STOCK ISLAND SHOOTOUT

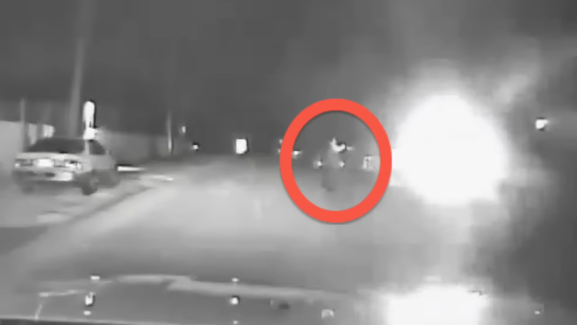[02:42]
and he does so before backup arrives on scene just seconds later.